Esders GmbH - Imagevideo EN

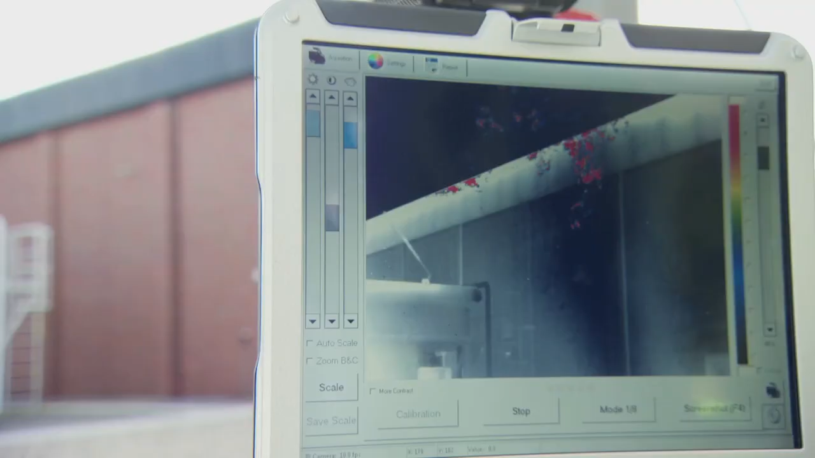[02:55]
the first European series produced monitor for remote methane detection.